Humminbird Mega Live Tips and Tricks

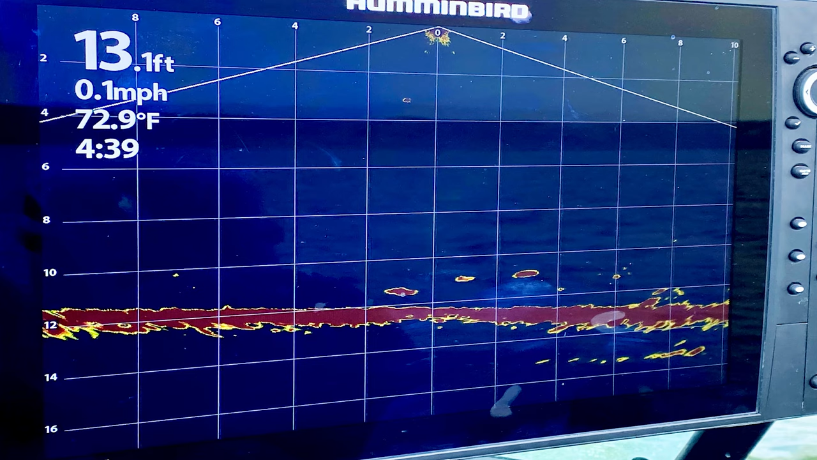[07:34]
On screen: depth 13.1 ft, water 72.9°F, speed 0.1 mph
You don't have any sort of heavy segmentation or coning or, you know, sort of gaps in the sonar beam,
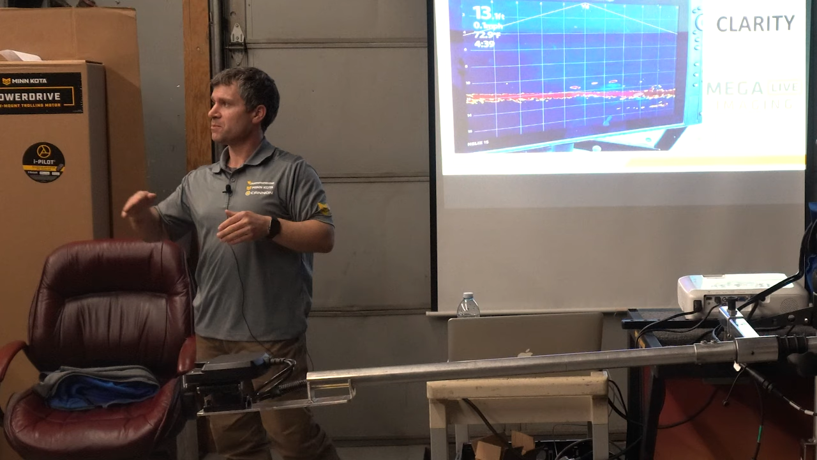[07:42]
because that's something that you may notice with some systems is that when the fish kind of swims in and out of, you know, the segmentations or the separations of the beam, it's kind of stronger and weaker and stronger and weaker. And you can even notice variances in the bottom where you kind of have a faded bottom and a stronger bottom, right?
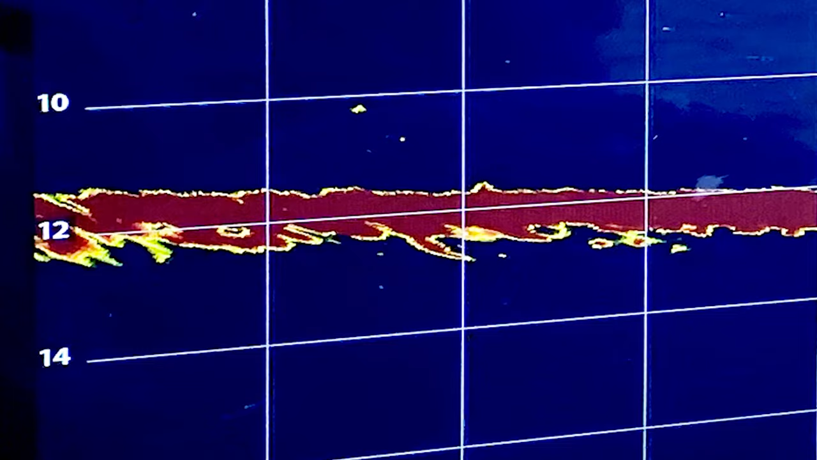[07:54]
It's consistent all the way across the board, edge to edge clarity.
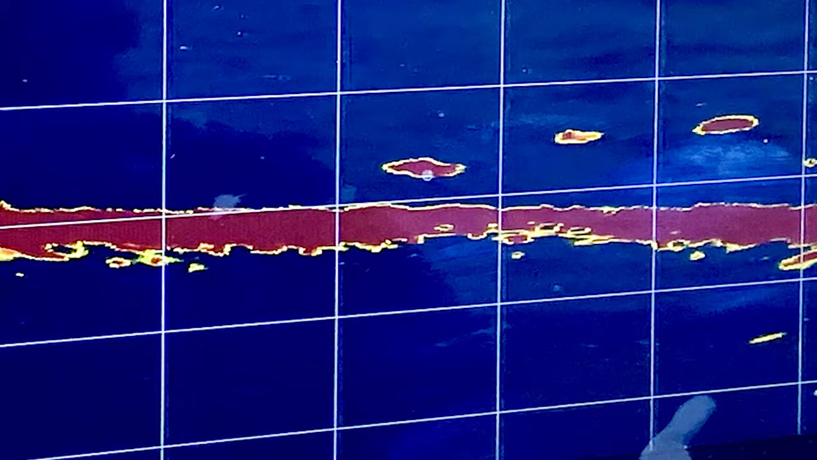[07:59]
That was one of the most notable things, you know, that we saw when we turned it on is the clarity. And that's certainly what hummingbirds known for. So that edge to edge clarity was actually really amazing to see.
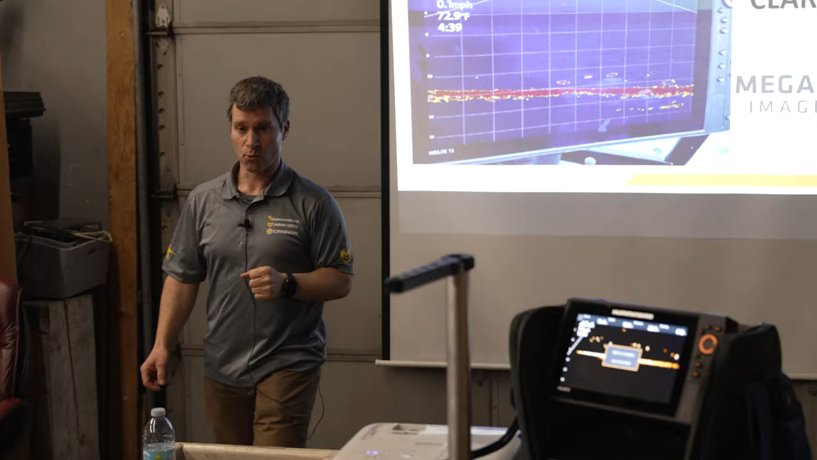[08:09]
And you can see right here, there's definitely some fish down there.
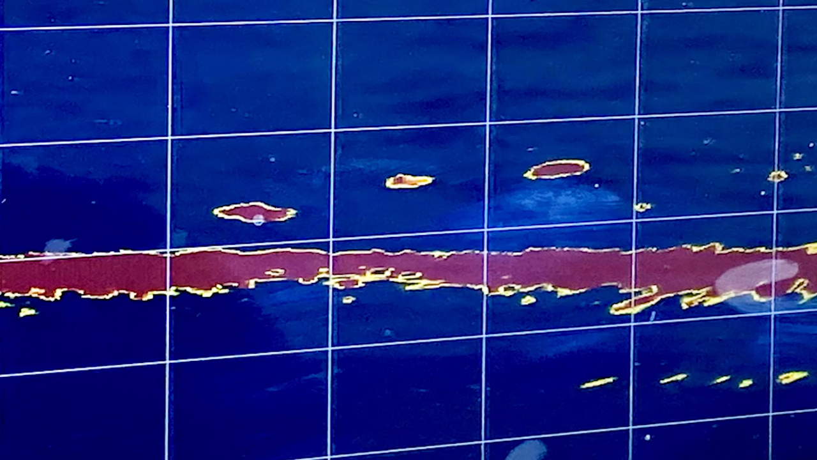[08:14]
In fact, in this picture, you can actually see somewhat of a profile of the tail, the dorsal fin.
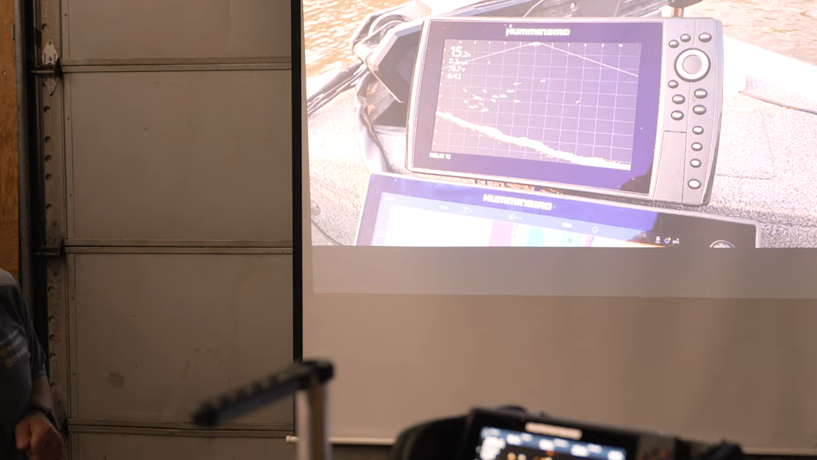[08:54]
Here's another example right here, right? So you can see, look at the range and you can actually see, again, the Red River, there's the bridge structure right there.
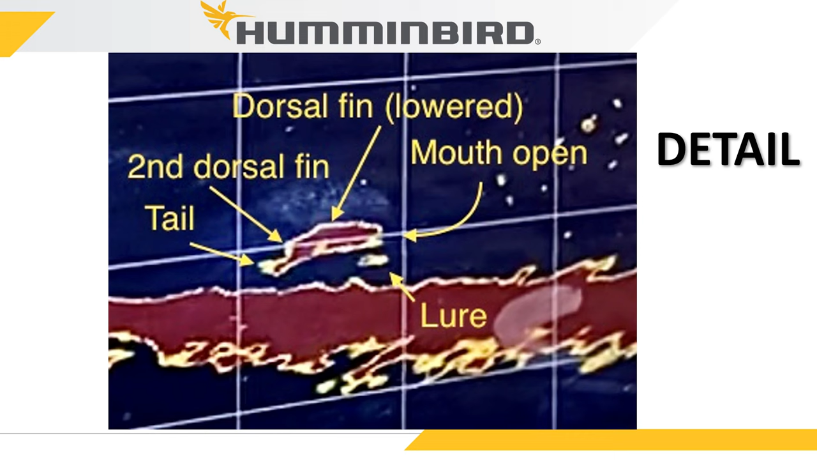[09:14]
This was actually taken from a still, you know, from one of the videos that we had when we were capturing some content and you can actually see when I froze the frame because we were dropping the lure down, right?
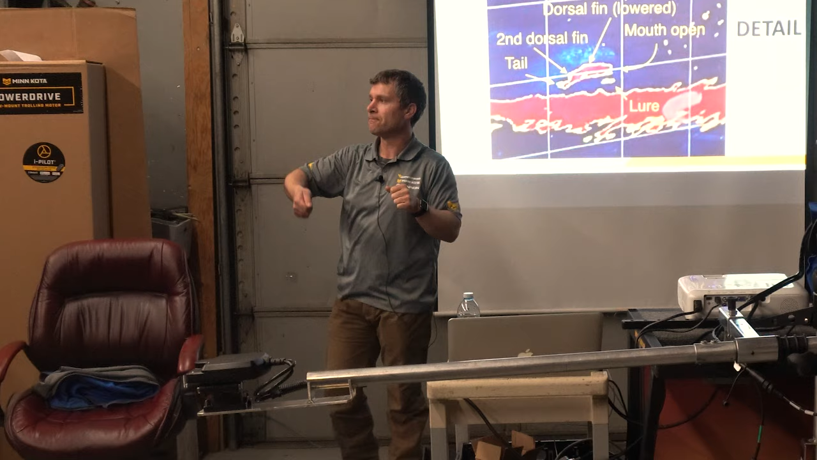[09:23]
And then when I froze it, I'm like, oh, wait a minute.
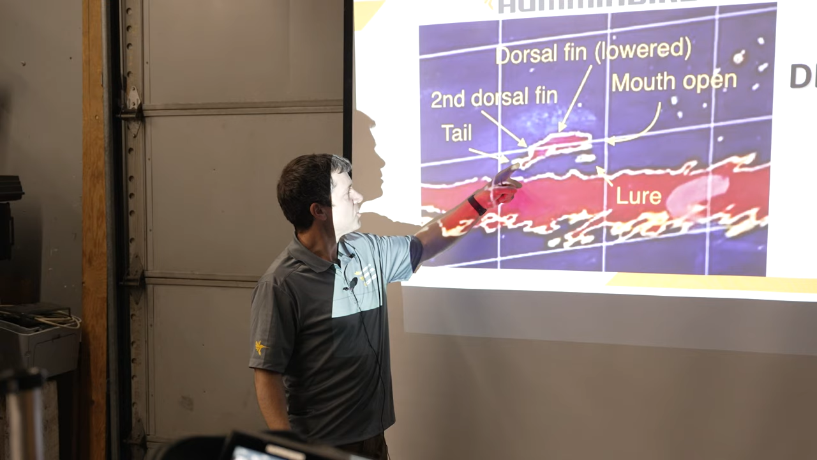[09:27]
You can actually see the tail. You can see the second dorsal, the dorsal and check that out.
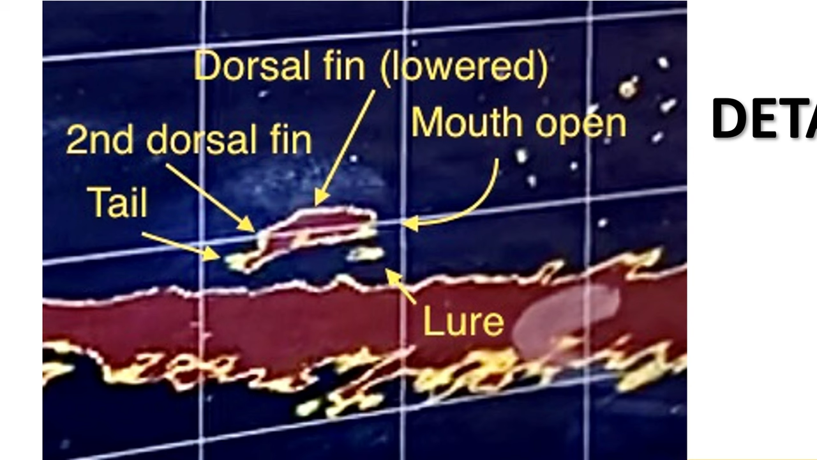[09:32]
You know, when the bait drops there, you can see how the fish was actually taking a swipe at the lure.
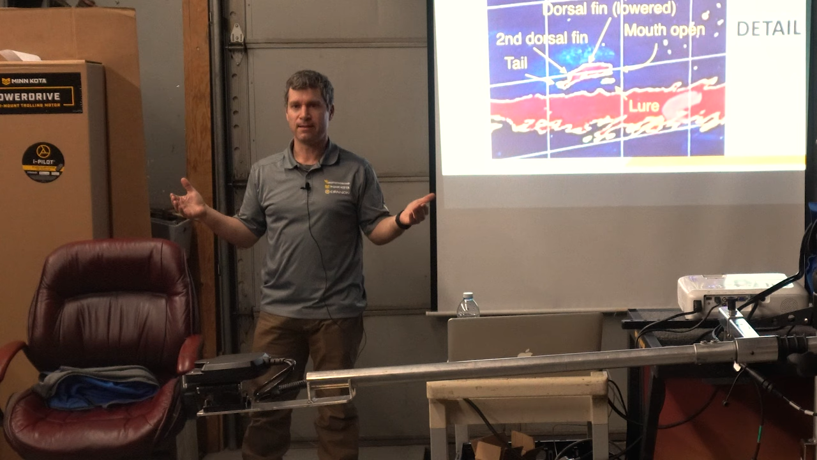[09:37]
I mean, if it's capable of that kind of detail, I mean, I don't know what else you're looking for, right?
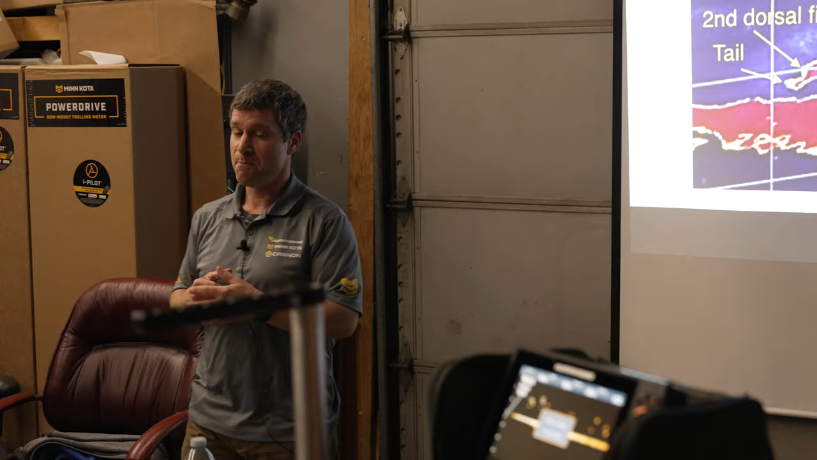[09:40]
Amazing detail.
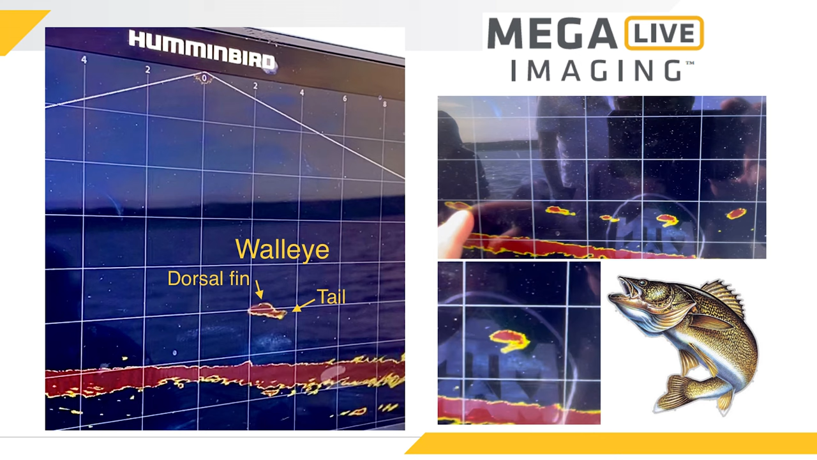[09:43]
Here's another shot right here, right? There's a dorsal fin. This is a walleye right here.
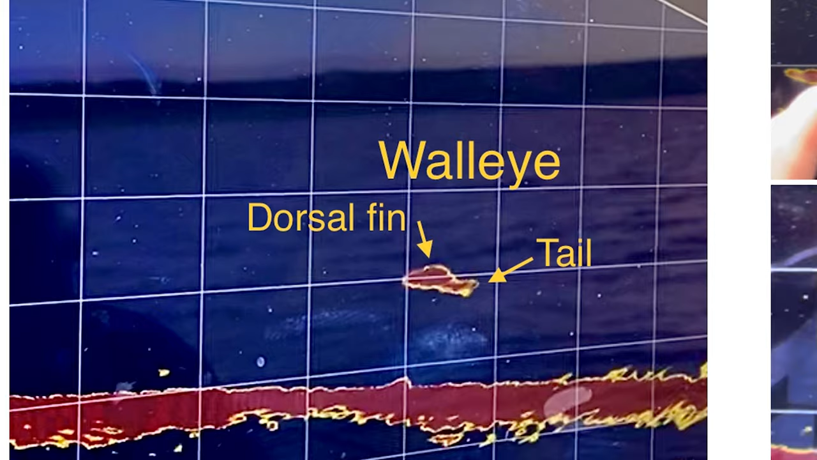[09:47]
And in fact, you can tell the difference in the profiles of the fish. They weren't just these blobs that were swimming below the boat.
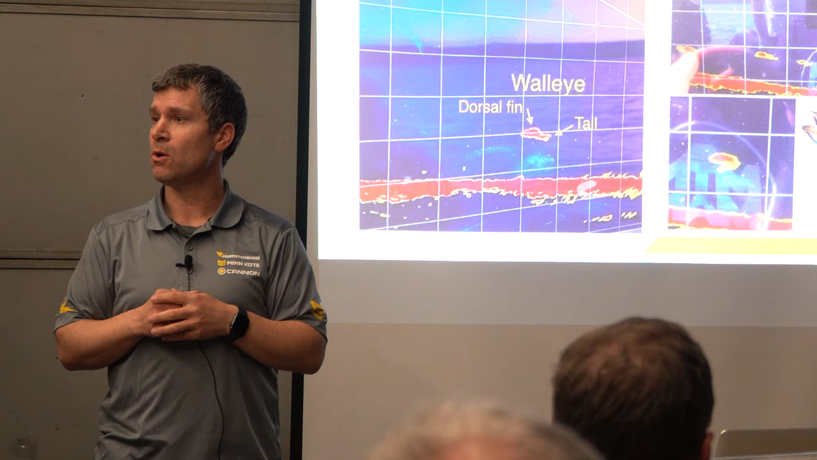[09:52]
So as the carp were moving in, you can definitely tell the difference between the profile of those fish and in other bodies of water, smallmouth bass, walleye, and so on. I can actually tell the difference of those fish just by the profile.
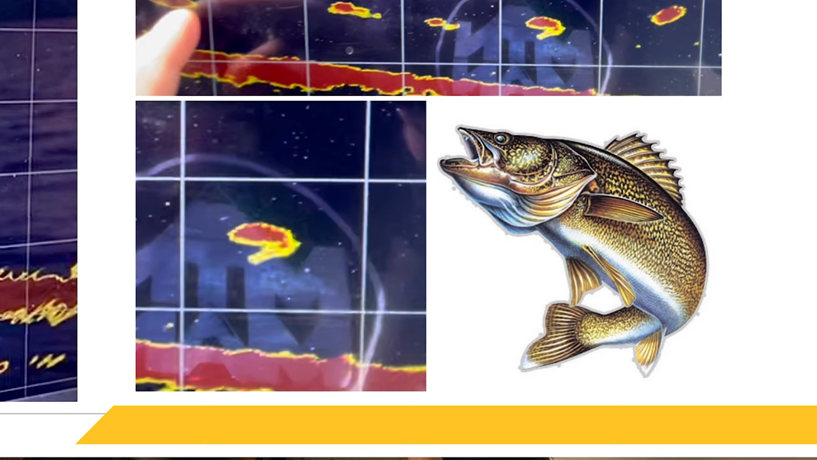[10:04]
And here's a cool shot. I mean, there's that classic walleye picture right there, right? Check this out. Look at that. You know, it's carbon copy.
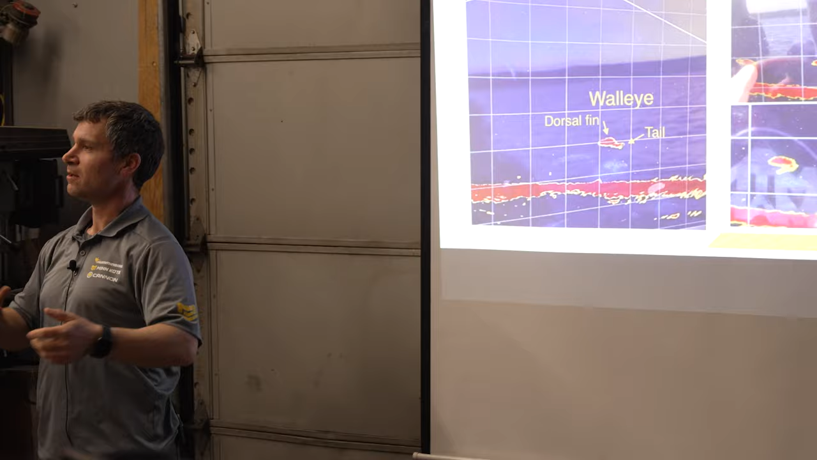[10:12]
So really, really cool stuff in terms of detail.